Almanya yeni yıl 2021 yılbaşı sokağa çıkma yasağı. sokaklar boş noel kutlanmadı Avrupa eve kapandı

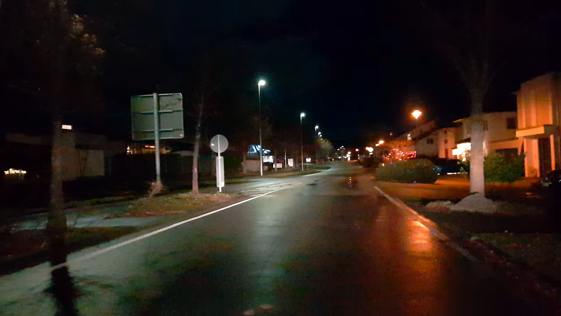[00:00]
mi Evet arkadaşlar Almanya'da 2021 yılbaşı öncesi sokağa çıkma yasağı ilan edildi şu an sokaklar bomboş normalde bakın saat 11'i 28 geçiyor görüyorsunuz normalinde Almanya'da bu saatlerde sokaklar tıklım tıklım olurdu herkes havai fişek gösterileri düzenlerdi
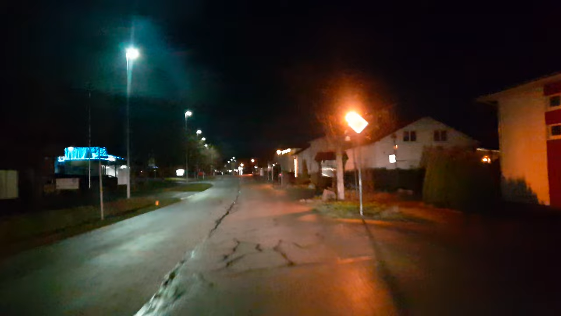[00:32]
ama gördüğünüz gibi şu an sokaklar bomboş hiç kimseler dışarıda değiller tabi bazı ülkeler mesela Amerika'nın Miami New York kenti gibi Florida kenti gibi bazı şehirler ve ülkeler korona virüsüne inanmıyorlar tamamen maske mesafe hiçbir şey yok onlar da şu an eğleniyorlar tabi bu arada tabutta
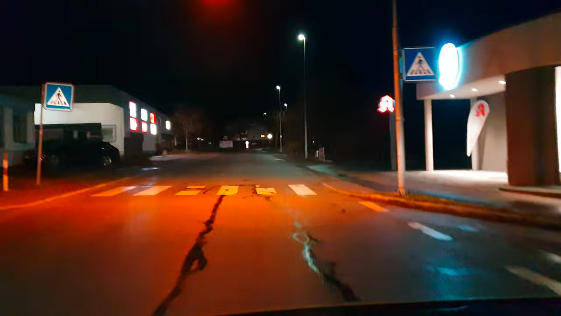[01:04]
yetiştiremiyorlar virüs virüsten dolayı can kaybedenlere ama görüyorsunuz Almanya'dan
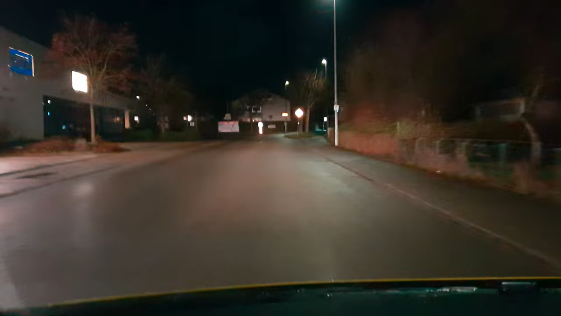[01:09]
canlı yayın yapıyorum şu anda sokakta hiçbir tane canlı yani derler ya deyim yerinde ise hayvan bile yok normalinde
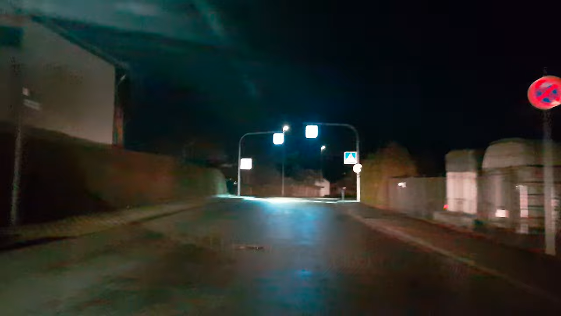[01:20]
yılbaşı gecesi bu saatlerde sokaklarda insanlar havai fişek gösterileri düzenlemek için
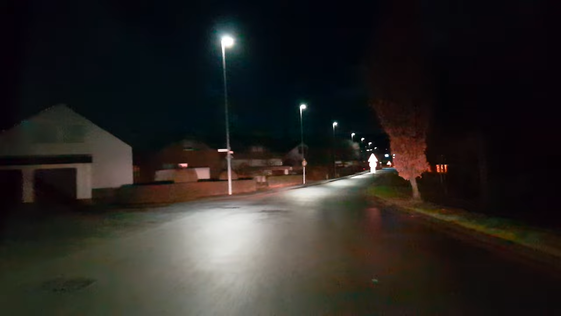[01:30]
birbirlerinin sırtına çıkarlardı bütün hava renk değiştirdi kokudan o barutun kokusundan nefes alınmazdı dumandan göz gözü görmezdi ama görüyorsunuz Almanya'nın Stuttgart kentinin diyelim şehrinin bir bölgesi olan Göpingen ilçesinin sokaklarından bazı görüntüler görüyorsunuz tamamen Almanya bomboş
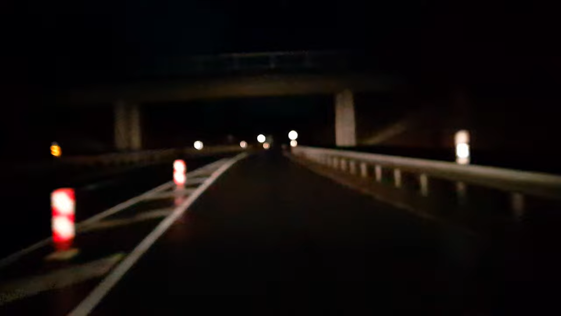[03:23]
yola giriyoruz hiçbir tane araba bile gelmiyor tamamen yollar boş herkes şu anda evine çekilmiş evinde eğlencesini evinde yapıyor sadece kapılarını evlerini süslediler o kadar hani bizim hani kurban bayramı olur da biz kurban bayramında sokağa çıkma yasağı uygulanır da evimize hapsedilir üzülürüz
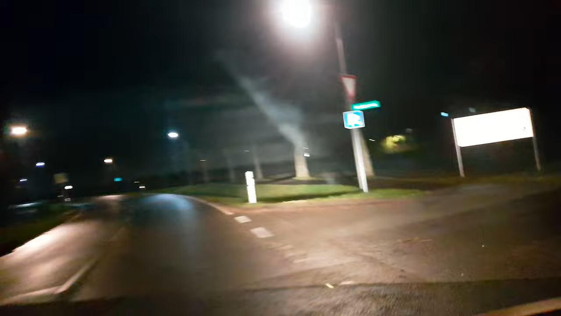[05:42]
yılbaşı yılbaşı gecesi şu anda görüyorsunuz saat bakın 12 şey 11'i 34 geçiyor
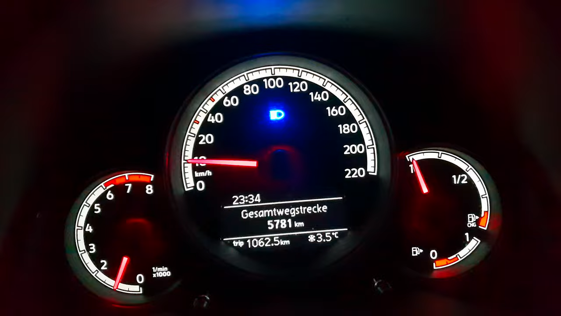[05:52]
11 34 sokaklar boş hiç
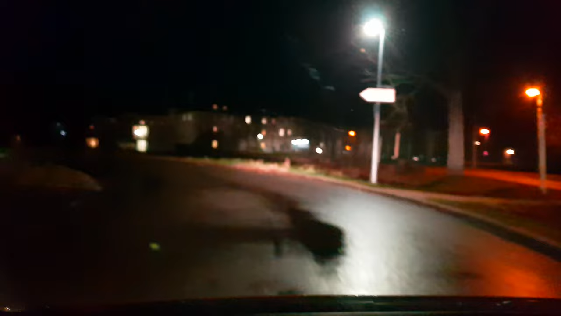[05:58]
kimse yok hiç kimseler yok bomboş sakın üzülmeyin çünkü